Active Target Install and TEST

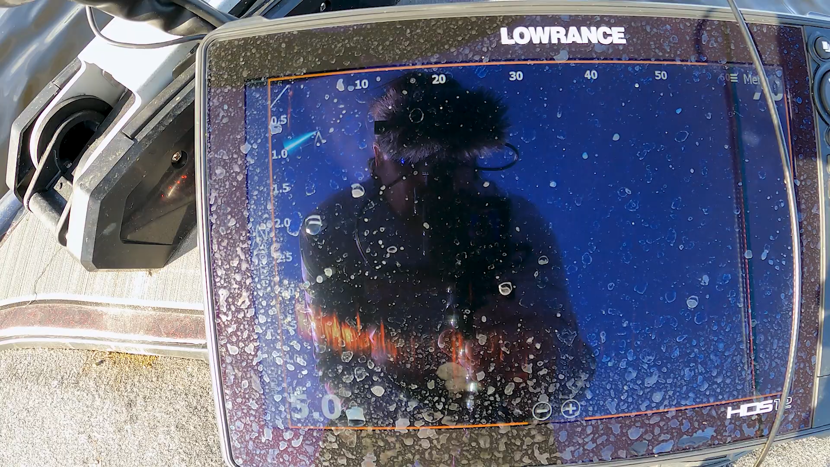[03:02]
at my lawrence hds screen you don't see a whole lot on there yeah you can see the bottom here but other than that you don't see a whole lot on there you can see the position of my trolling motor so it's looking the direction
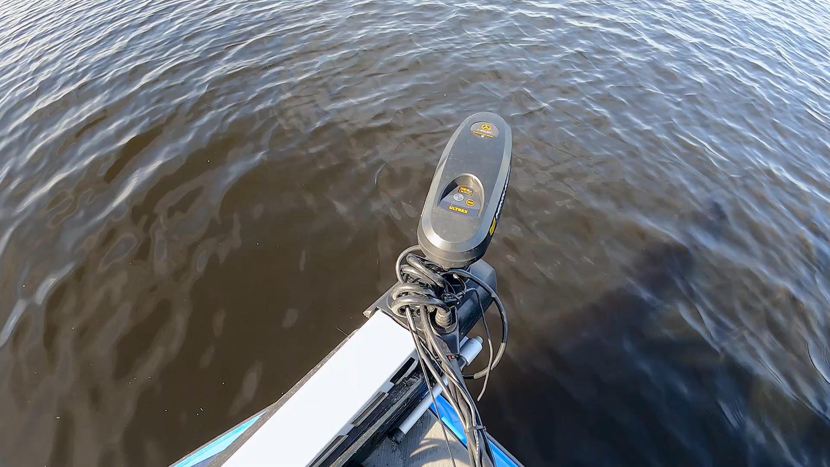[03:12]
that my trolling motor is looking right so as i turn the trolling motor that's what way it's looking so if you notice when i turn you see there's nothing on there so
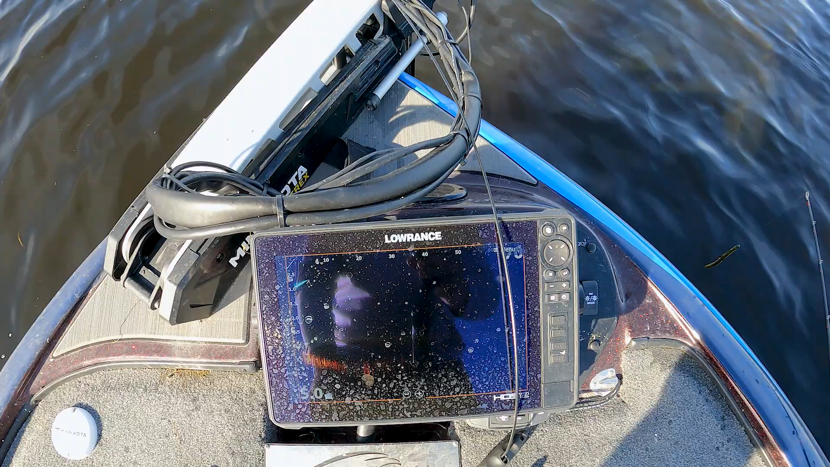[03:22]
watch now when i turn the trolling motor around to right in there now watch when i get close down here now you can see there's a stump
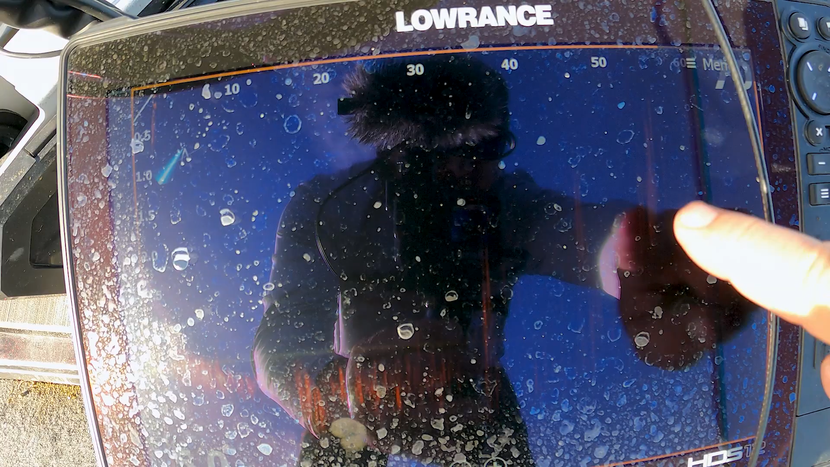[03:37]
right there stump right there stump right there this little bit of stuff around it some grass
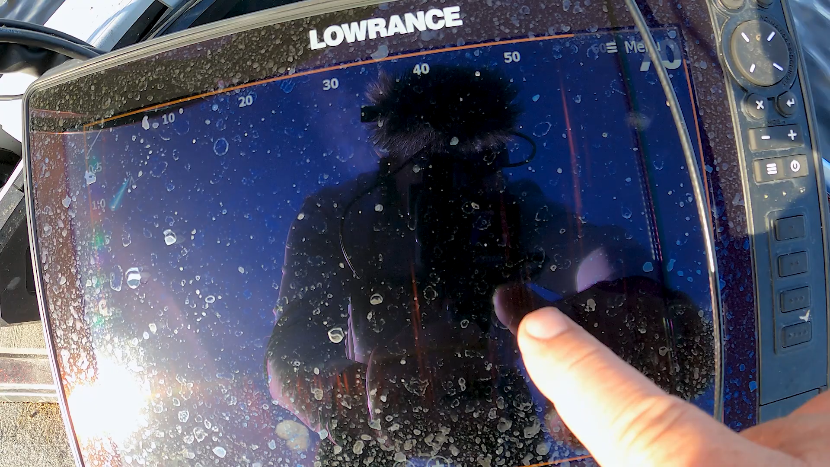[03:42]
so you can really see exactly where the stuff you want to throw at so move it around just a little bit you
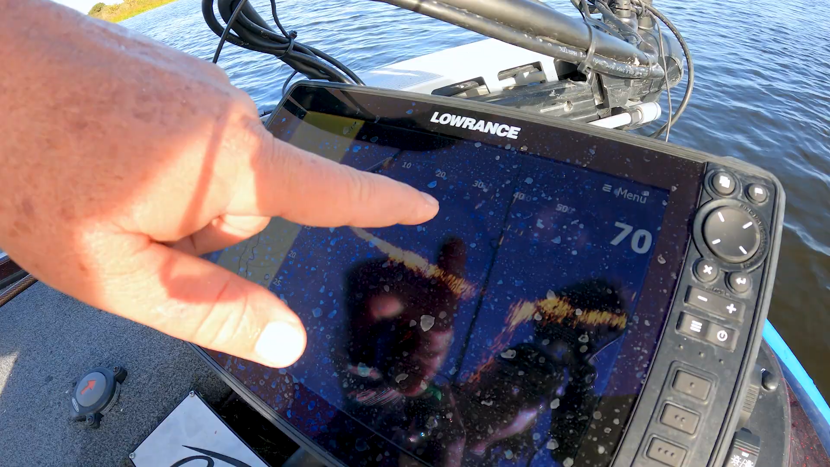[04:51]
so my bait ought to be right right about in his mouth dude can you believe that how cool that is i don't think it's a very big one though